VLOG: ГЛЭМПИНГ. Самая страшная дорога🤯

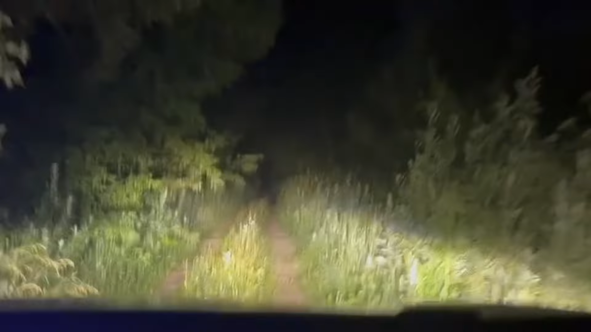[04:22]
Пипец, и куда мы едем? Она точно должна так выглядеть? Чуваки, это полный пиздец.